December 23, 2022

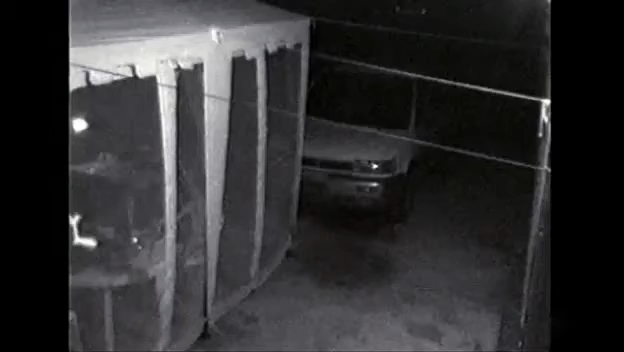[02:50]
Yeah, right there where she's standing at. Okay. Okay, that's where I, there we go. That's where she was over here before. He just chased her back that way? Well, it's been going on for like an hour. My wife's the one that called. Like I said, I knew it was going on. It's been going on for a while, so I said, machete here and machete there, because I'm disabled.
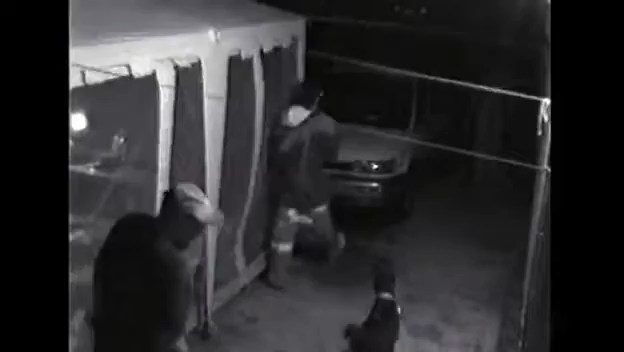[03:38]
See, he slapped it out of my hand, and I was walking over here to grab my sack. And when I was going to do some damage then, then he turned around and walked off.